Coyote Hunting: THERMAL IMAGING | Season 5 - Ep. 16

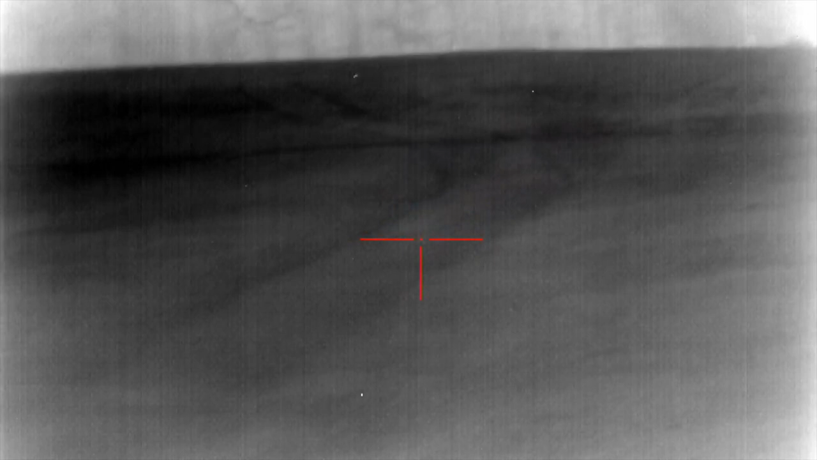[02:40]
All righty guys. Last time we were at this spot we got in two coyotes. And we had an absolute pile right there off that corner. So fingers crossed they're still right there.
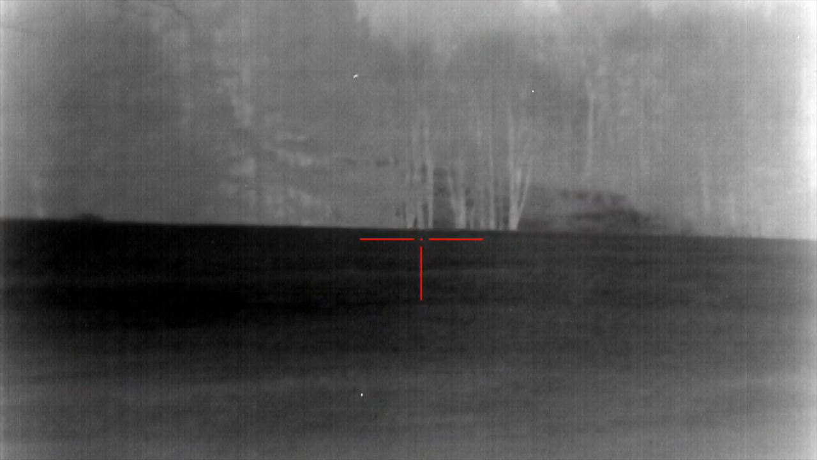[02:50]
Let's see if we can get them fired up. Let's see if we can get them fired up. Let's see if we can get them fired up.
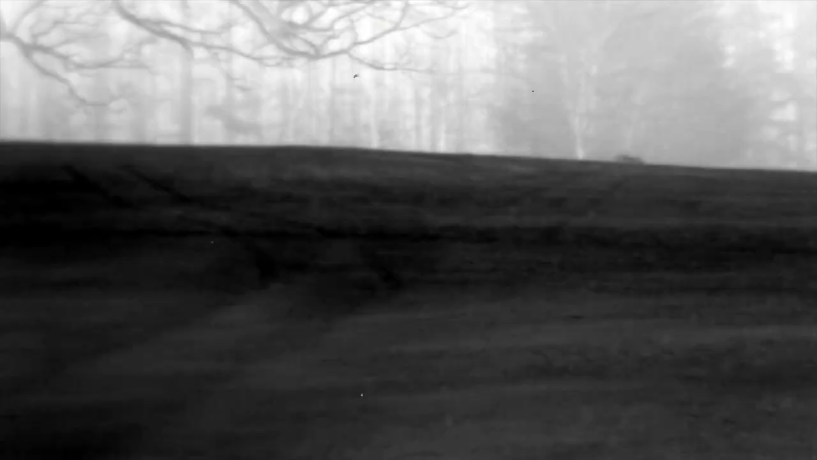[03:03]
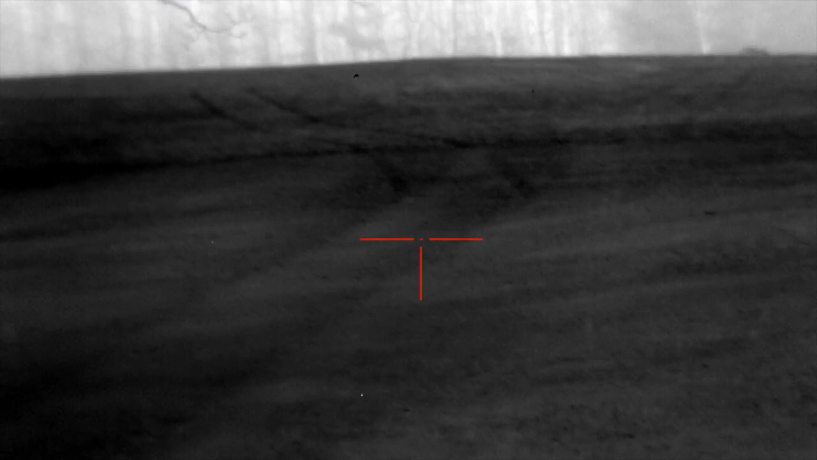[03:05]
Yeah, they're in that same spot. They're on the side of that mountain, are they? No, they're right there in that corner. Get me. How many is that, do you think? Four to five.
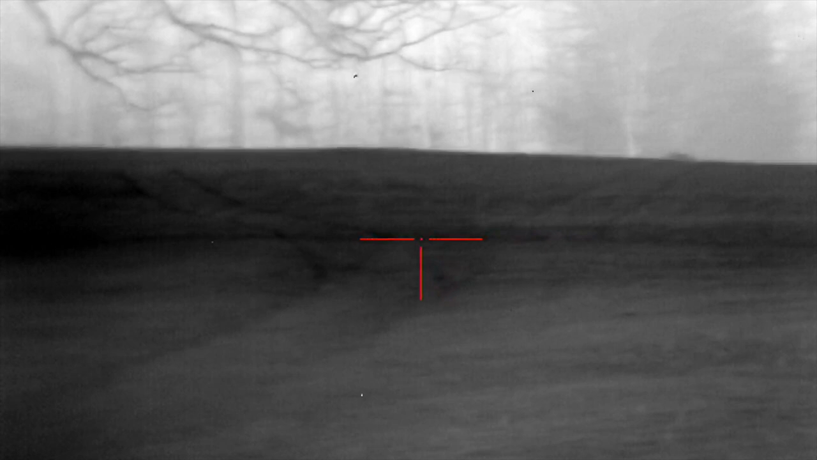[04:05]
All righty guys, we got us a pile of coyotes right in front of us, but we got to try to get them to come into this field. Last time they came right by that last group of trees.
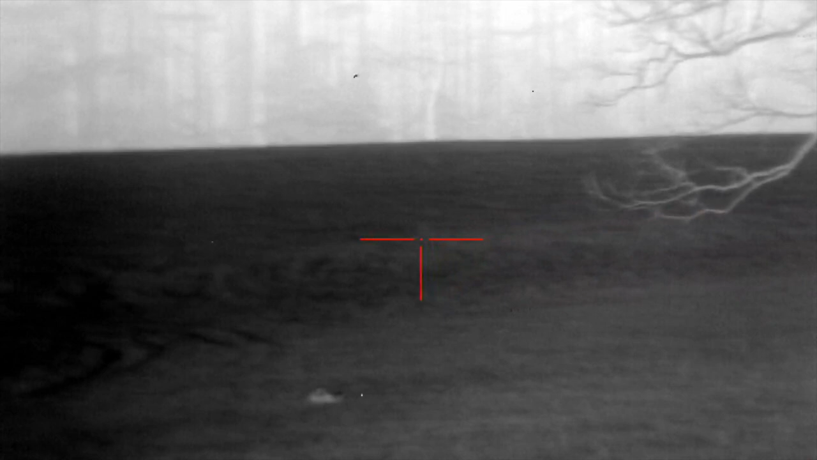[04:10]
We'll let things die down for just a second. We got a full squeak playing right now, which I don't know if we can pick it up on the camera or not,
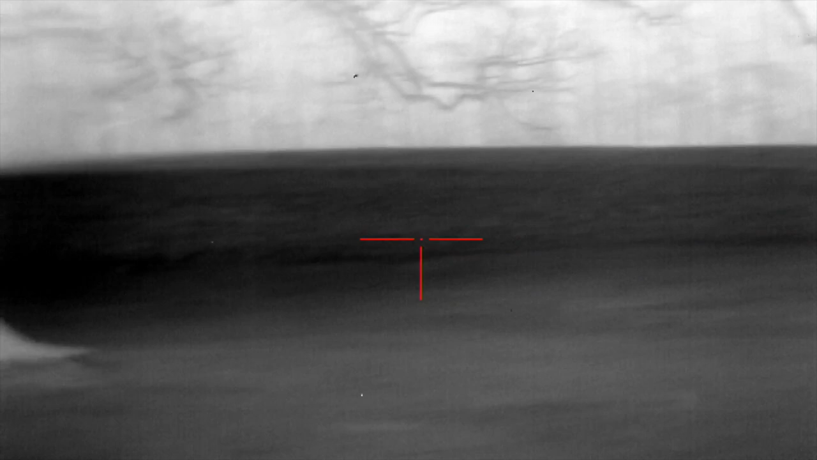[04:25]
but these coyotes can hear a lot better than we can.
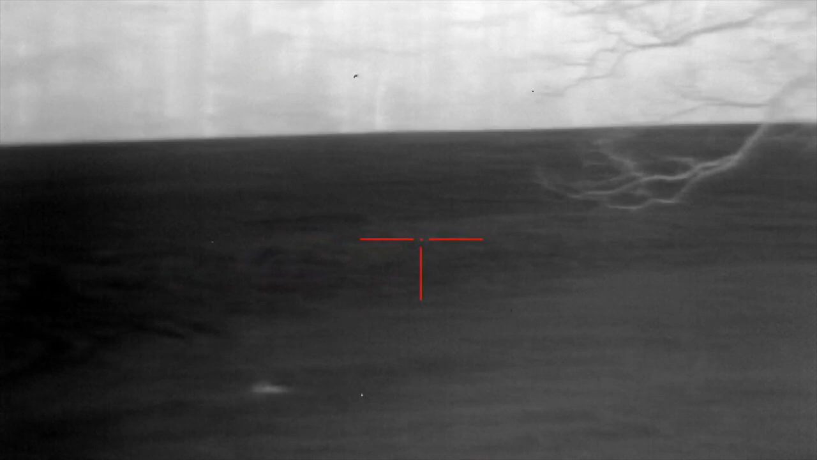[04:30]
So I'm hoping they might get curious enough to... Right there they come. Three of them. I'll stay on the one over right. Okay.
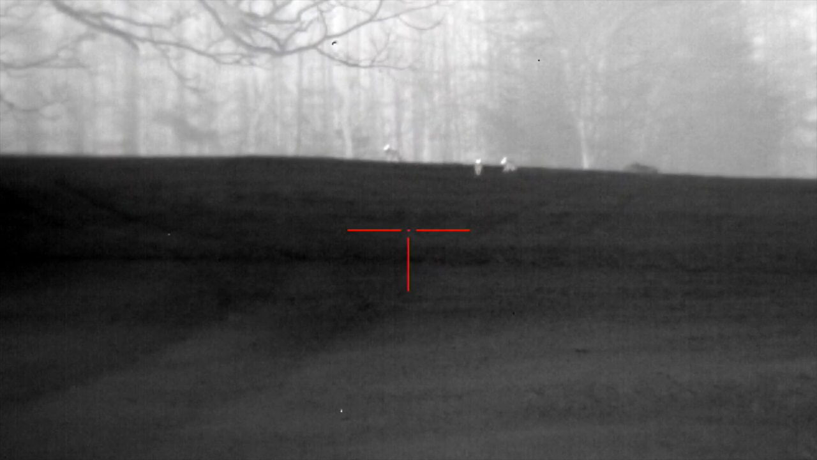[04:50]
Let them come, let them come. Our wind's good.
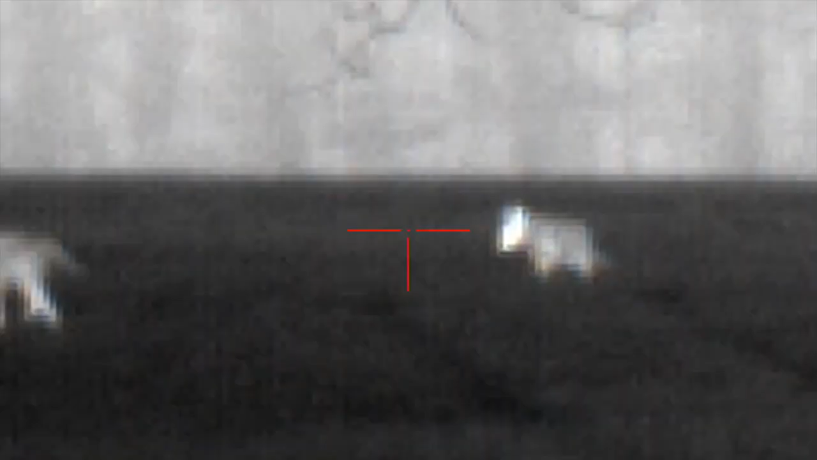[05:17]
I'm gonna shoot that middle dog if it stops. I'm gonna shoot the middle one. I'm shooting the one on the far left if he'll stop.
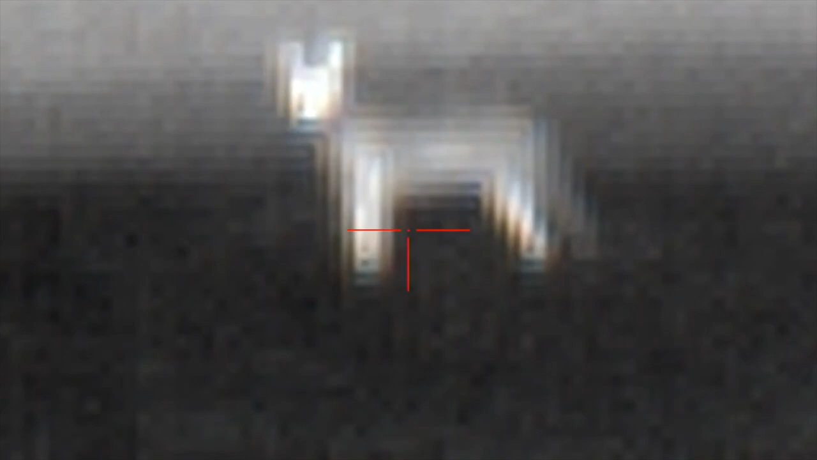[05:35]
Oh shit. My gun's jammed. Somebody's shooting.
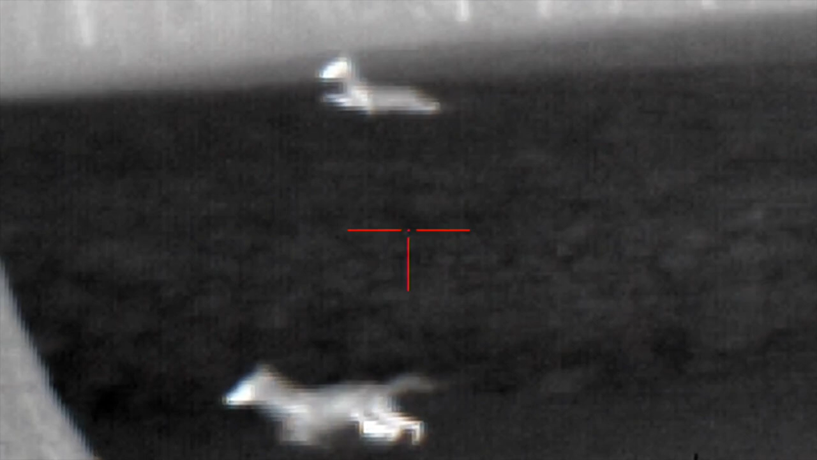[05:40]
You missed him?
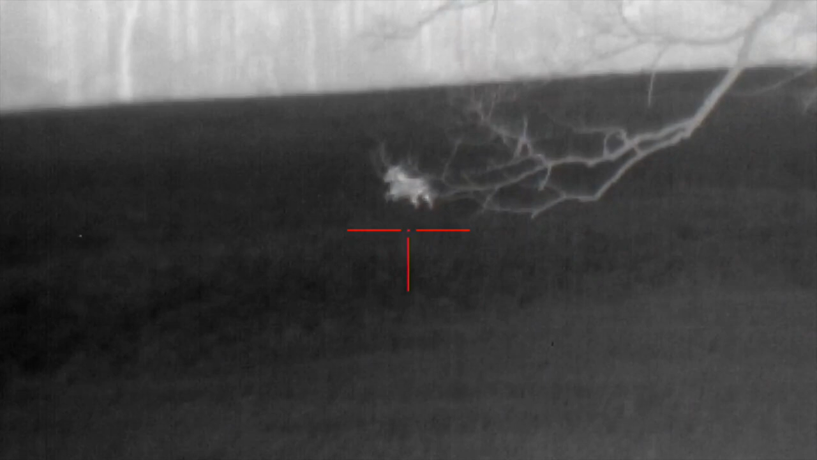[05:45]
Hold on. Hold on. Don't shoot. Stop. Stop.
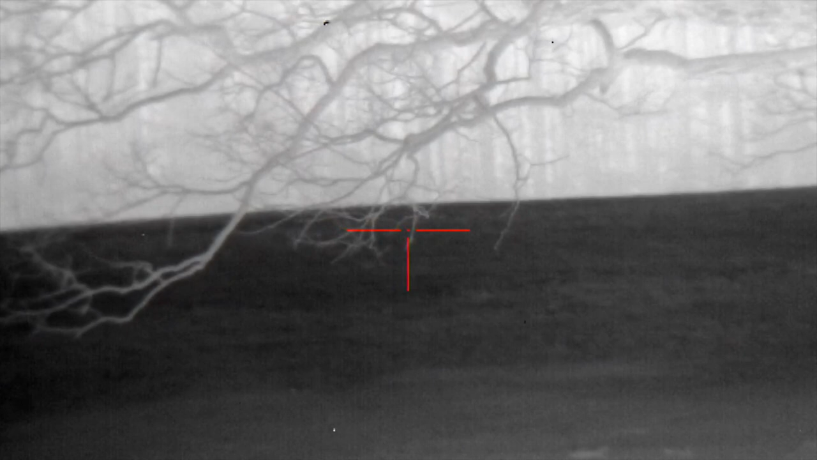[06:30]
I wasn't squishing the trigger in either game. Yeah, I hit that one running.
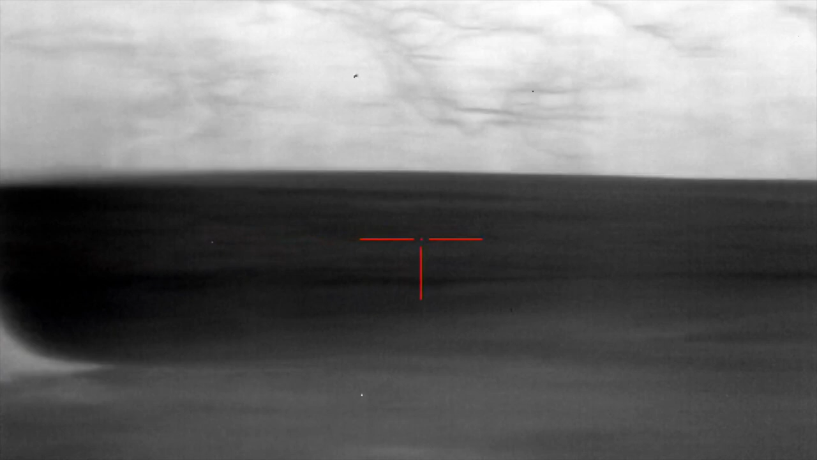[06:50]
I was trying to shoot through his, trying to shoot through his dang limbs, though. Did you miss your skull? Oh, 100%. Mine was way up there at the top of the hill. I could have swore I hit mine. Huh? I'm pretty sure I hit mine. He was acting really fun.
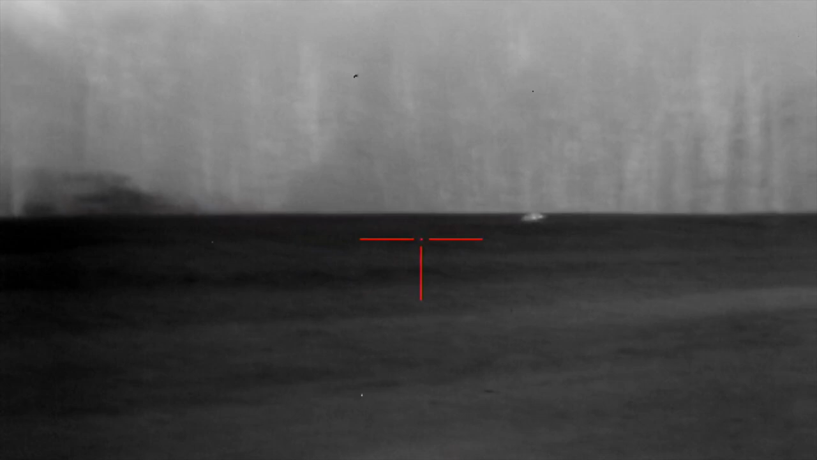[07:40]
I hit that dog. He just went down.
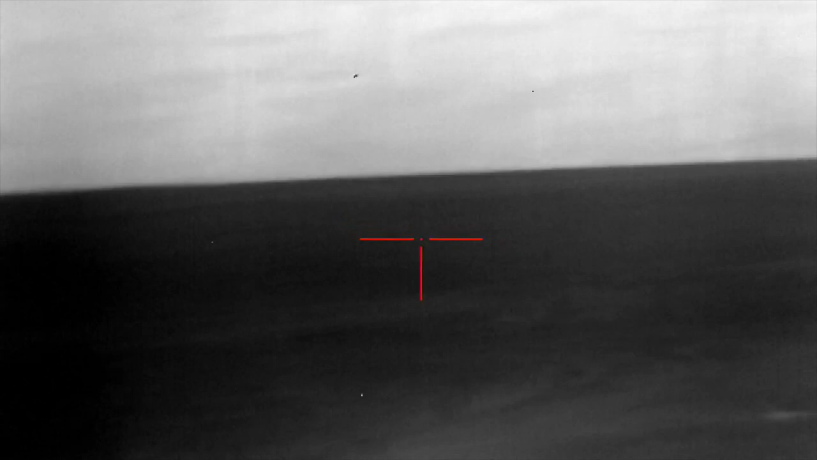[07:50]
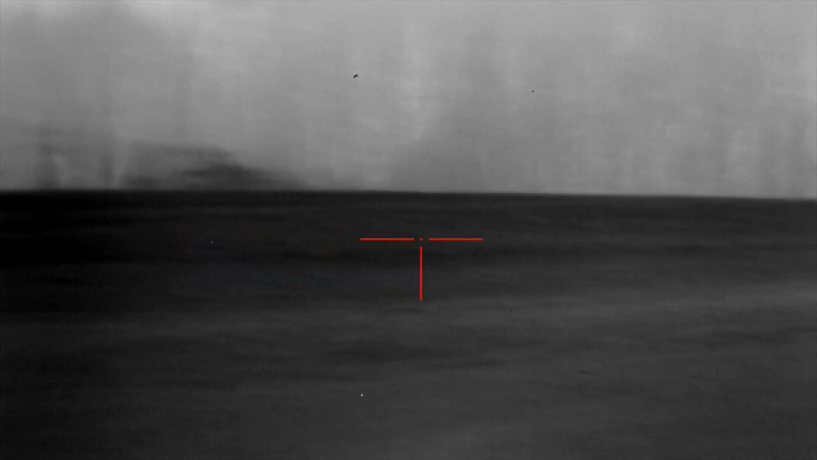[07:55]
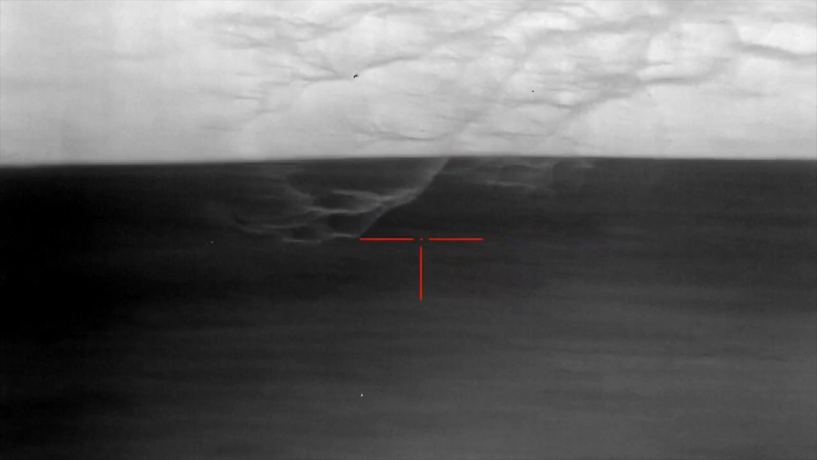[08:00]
Is that another dog that just came in? Yeah.
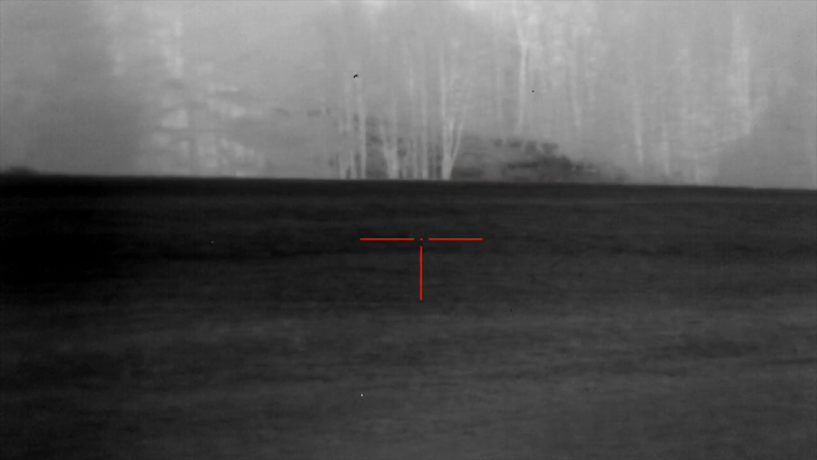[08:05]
Well, what it probably was is my guess is one of these dogs up here that we shot is a female,